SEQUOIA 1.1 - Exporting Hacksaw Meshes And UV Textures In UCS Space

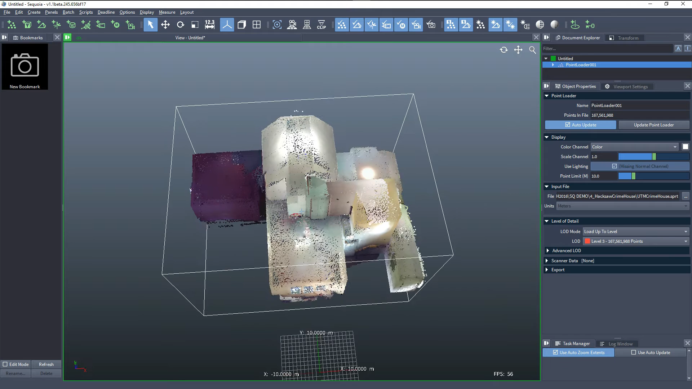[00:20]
This dataset is offset from the word origin along the z-axis.
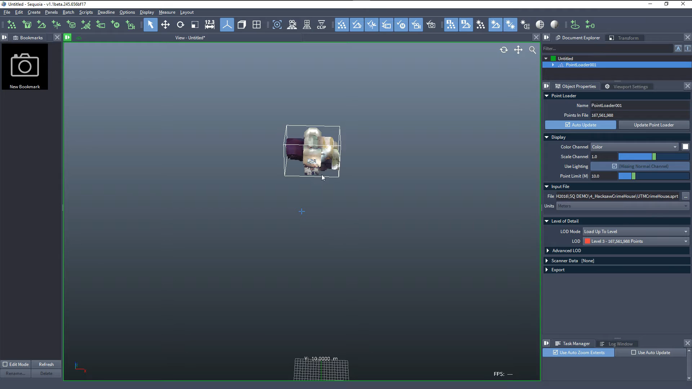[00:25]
Instead of moving it down to the home grid, we're going to use a user coordinate system.
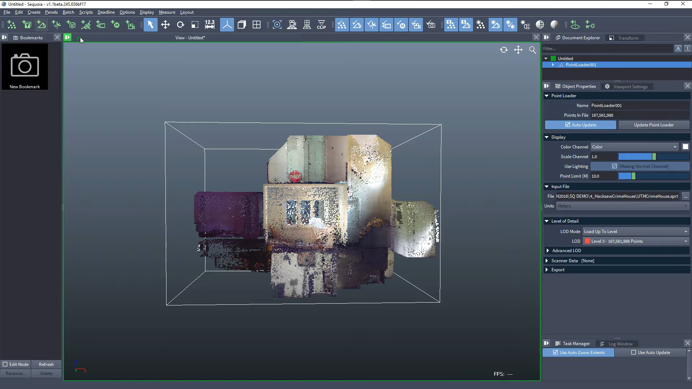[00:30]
Let's create a mesher and assign a UCS even though the precision status is okay and it's not required for precision purposes. Then we can lock the object
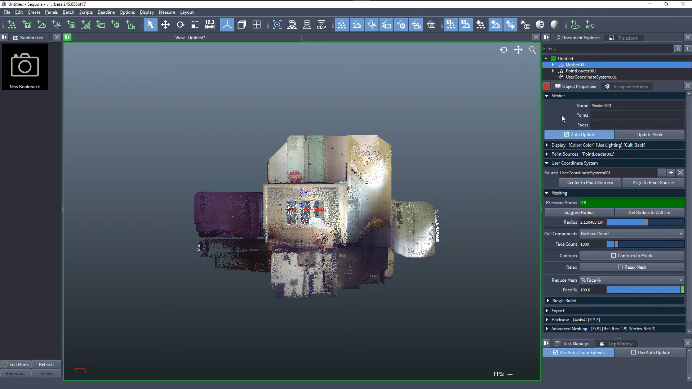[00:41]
properties panel and switch to the user coordinate system in order to move it. Let's switch to front view and adjust its position so it's at the bottom of the dataset.
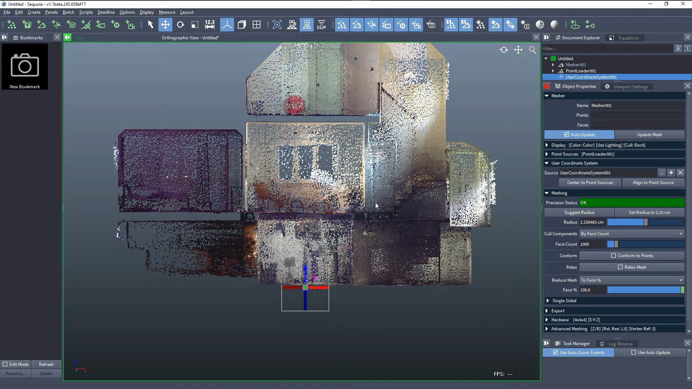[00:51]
Now we can insert the point region of interest between the point loader and the mesher and we can set the radius for the meshing to 1 cm or 10 mm and we'll be reducing heavily to only 1%. In the Hacksaw panel, we can set the X cells to 6, the Y to 5 and we'll set the Z cells to 3 because we have three stories,
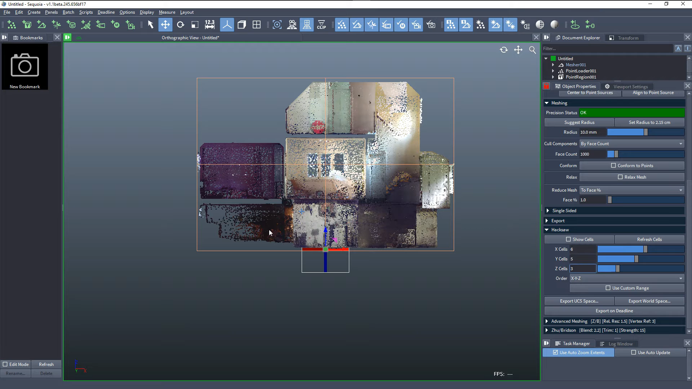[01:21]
the basement, the first floor and the second floor. If we show the cells, we can see where they're passing through the dataset and we can adjust the point region of interest, the bottom and the top. When we update the cells, we can now see that the splits are passing between the three floors. We can export to UCS space.
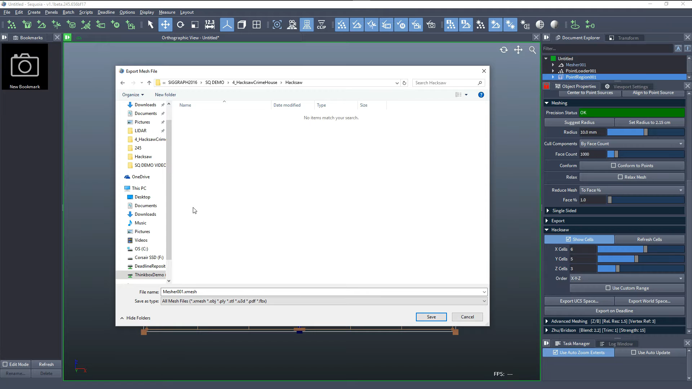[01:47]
We'll use the default file name and we'll be exporting a texture
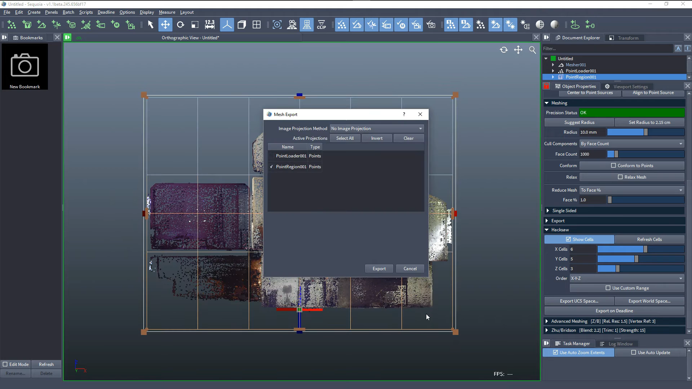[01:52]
so we'll enable the baking and we'll set the texture size to 2K. Otherwise, we'll use the default settings. Now that the export started,
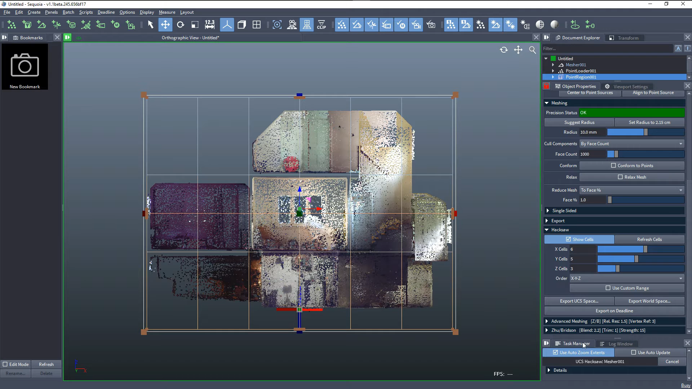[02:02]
we can move the task manager to the site in order to see all the tasks in detail. The first task is loading the point loader and the other 7 are sitting and waiting for it to finish in order to reuse its cache because it makes no sense for 8 tasks to load the same data at the same time.
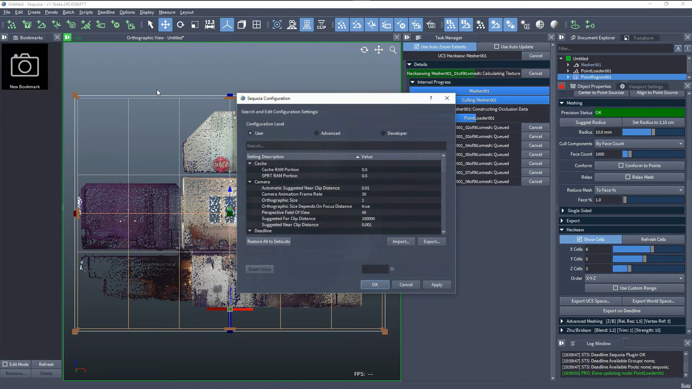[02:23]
We can switch to the configuration dialog and search for tasks and we'll see that we have various entries that are currently set to 8 parallel tasks and the hacksaw is set to 0,
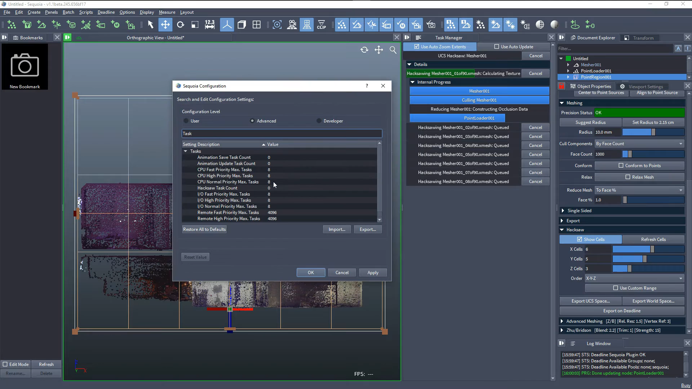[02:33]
that means use any number of available tasks. So once our first task has finished, right now it's using only about 30% of the CPU, then the CPU will go to 100% because all the other tasks will
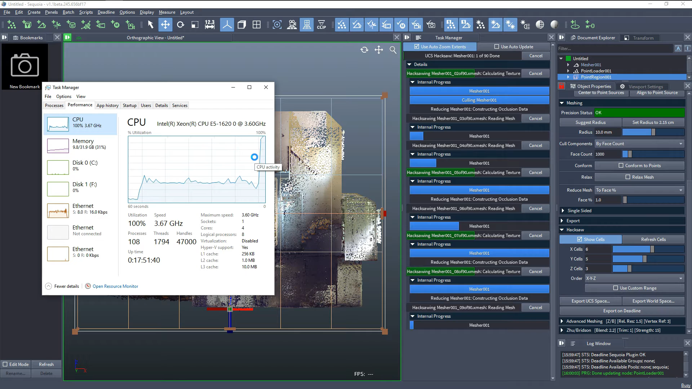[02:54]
start reusing the already cached point data. Then they will run for a while and will mesh the data within their cell regions and then they will optimize the data and bake a texture to disk. We'll let this run for a while and then switch to 3ds Max to take a look at some of the results.
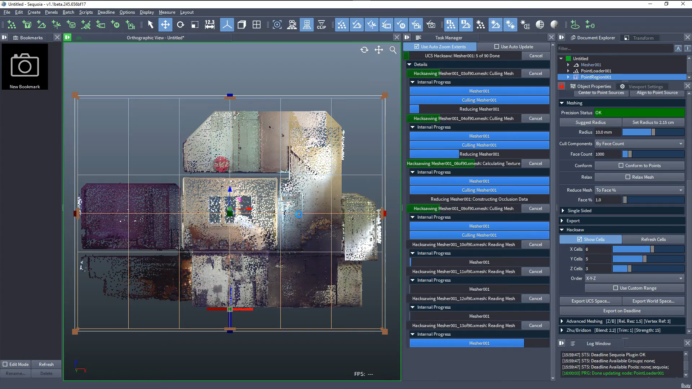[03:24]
Here we are in 3ds Max. We'll use the Sequoia hacksaw importer, which is a Max script that is provided with Sequoia.
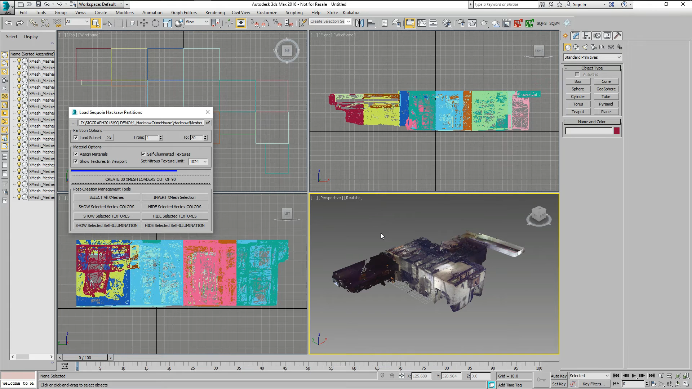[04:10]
This creates 30 X mesh loaders and each X mesh loader gets a material with texture assigned to the diffuse slot and self-illumination set to 100%.
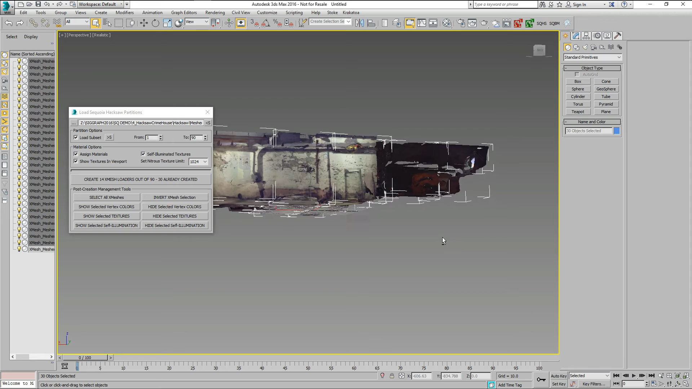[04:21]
Now we have the basement loaded and by default the viewport is using 1K textures. We can switch to half that resolution or to 2K,